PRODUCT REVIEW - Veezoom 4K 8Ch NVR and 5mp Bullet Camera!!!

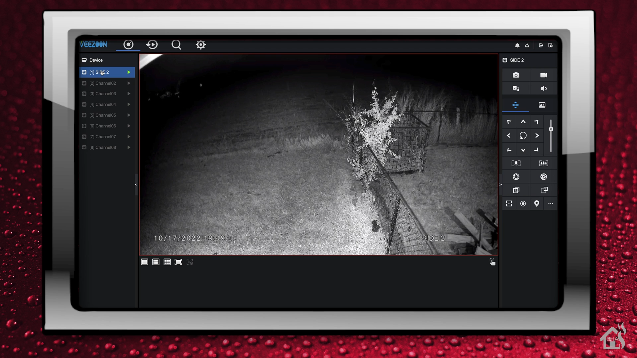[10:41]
Not too bad of a view here. Let's go ahead and move on to the next step and we'll take a look at the camera in the VZoom app.
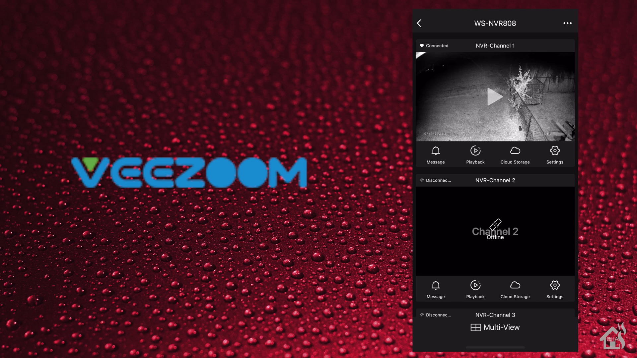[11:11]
Now, the app picked up the MVR almost immediately once they were both on the same network.
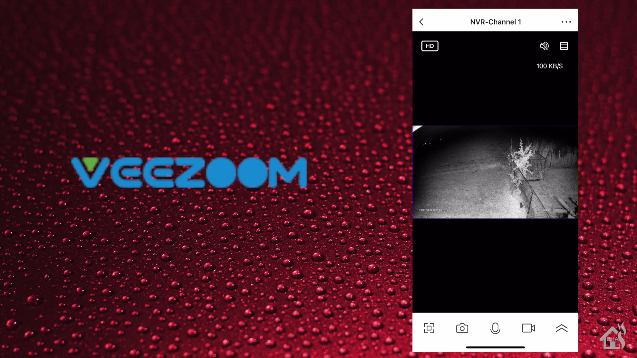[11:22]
So now you got your ability to manually record,
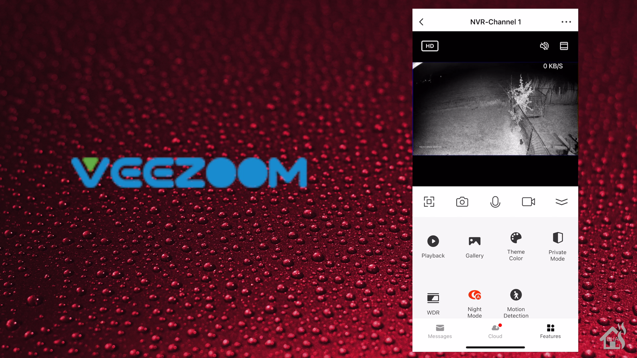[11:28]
enable and disable night mode, and it even shows your motion detection right here as well. Now, this is what it looks like at night on the app. It's a pretty good picture quality.
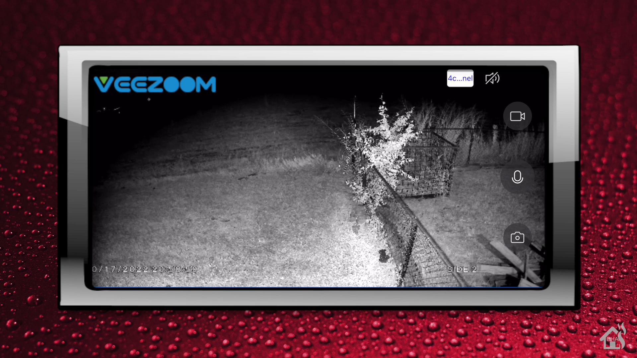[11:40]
I was pretty happy with it. You know, we looked at it previously on the MVR, but this is on the app. And again, the quality looks pretty well for a five megapixel camera. I also have it here in daytime as well.